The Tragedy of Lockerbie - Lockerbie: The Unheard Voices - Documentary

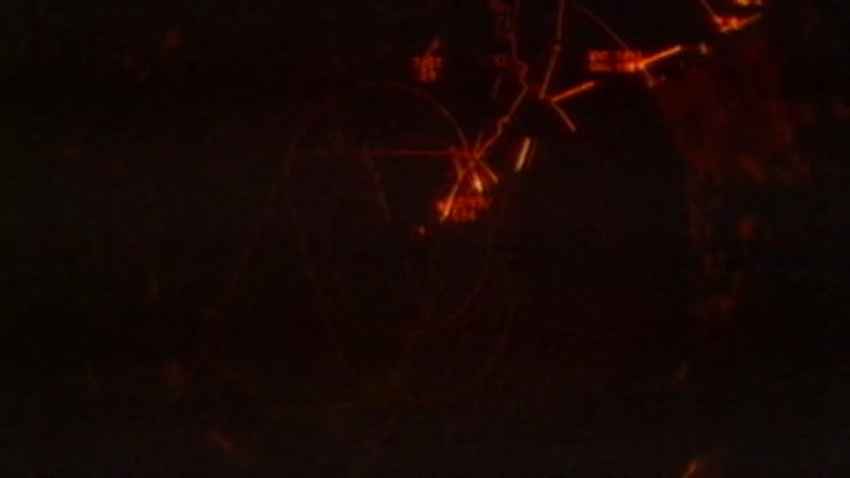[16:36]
The aircraft clipper 103 first came into my eyesight over my left-hand shoulder.